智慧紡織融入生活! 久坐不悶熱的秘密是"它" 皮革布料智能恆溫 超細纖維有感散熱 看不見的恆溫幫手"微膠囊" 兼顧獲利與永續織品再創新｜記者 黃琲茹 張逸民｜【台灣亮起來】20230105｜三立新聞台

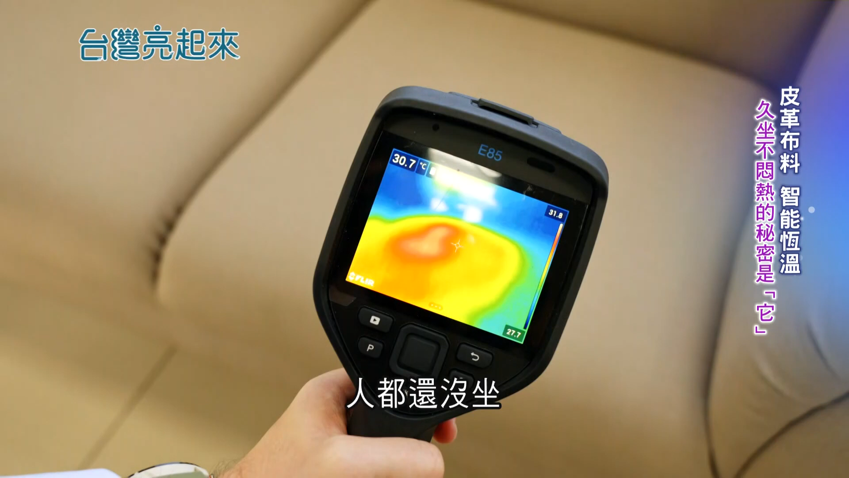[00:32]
On screen: spot 30.7°C
没坐温度就已经高于30度
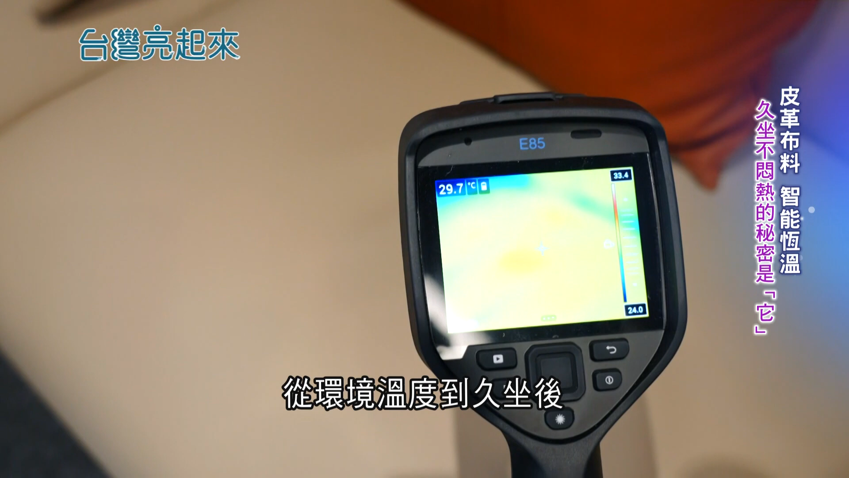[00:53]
On screen: spot 29.7°C
沙发皮革表面都还不到摄氏30度因为这看似